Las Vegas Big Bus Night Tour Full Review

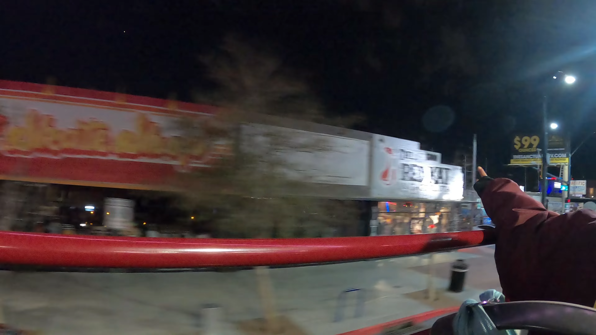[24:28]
There's some of the little vintage clothing and unique locally owned boutiques, vintage hair shop, you know, get your hair done in a little classic pinup style.
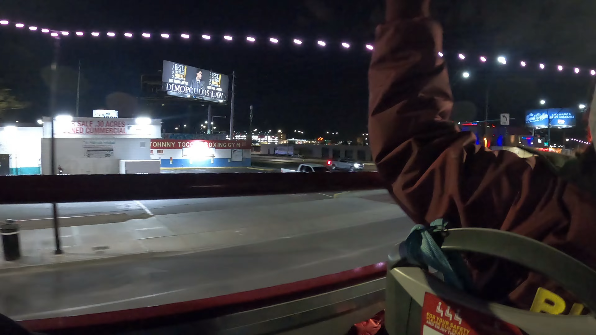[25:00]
over here to your left, that would namely be boxing.
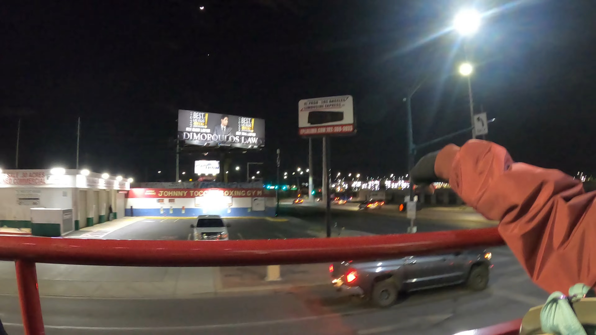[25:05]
We got the world-famous Johnny Tacos Boxing Gym, made famous by fighters like Muhammad Ali and Mike Tyson,
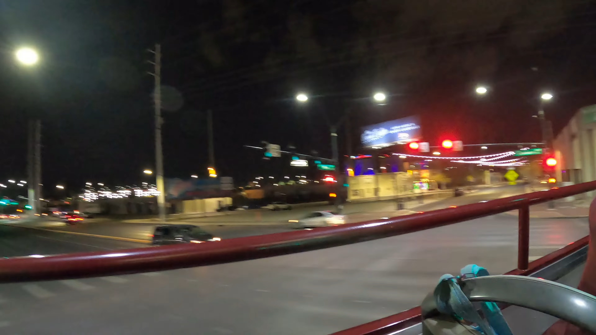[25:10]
doing their training over there, especially in the 90s when they had big fights coming up, places like Caesar's Palace and MGM.
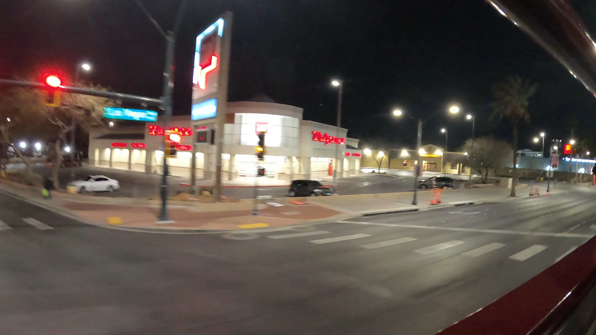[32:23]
Apparently, that building used to belong to a group that was a satanic cult. And that's why Zach Braggin decided that was the perfect spot to house all the creepy memorabilia,
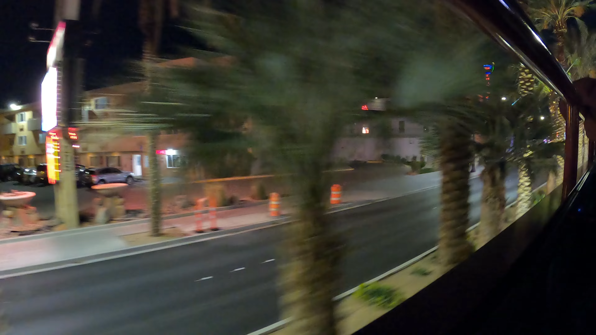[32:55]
But yes, we're going to be passing by the Thunderbird Lounge. Back in the days when people used to get together and do all that swing dancing, kind of social dancing was the norm.